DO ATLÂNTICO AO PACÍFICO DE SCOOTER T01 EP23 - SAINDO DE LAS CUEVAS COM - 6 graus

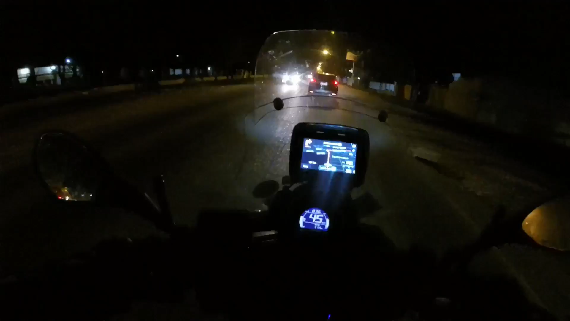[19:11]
Era pra chegar quando estivesse anoitecendo, já tá um breu total. São 8h35 da noite. Por conta disso aí, ó, tráfego de caminhão. Tem uma cidade a cada 20 km.
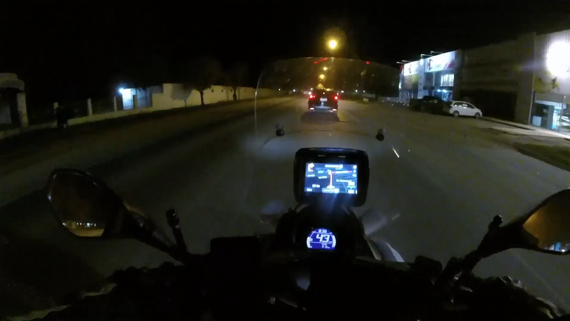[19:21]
Semáforo, a rodovia passa dentro da cidade. E 500 caminhões. Aí tem 10 caminhões, 3 arrancam, o semáforo fecha. Aí quando tu vai, aí o semáforo fecha de novo. E tu não consegue passar eles. Terrível. Então eu tô chegando 1h15 a mais do horário previsto por conta dos caminhões. Então vamos ver aqui quanto que... quando parar no semáforo ali, vamos ver quanto que eu rodei até hoje, até agora.